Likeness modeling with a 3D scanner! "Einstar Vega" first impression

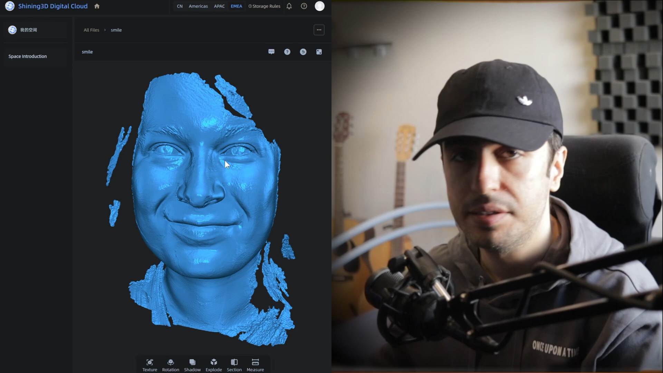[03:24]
Well, scanning hair in HD mode is a bit tricky, but you can scan hair in Fast mode with no problem.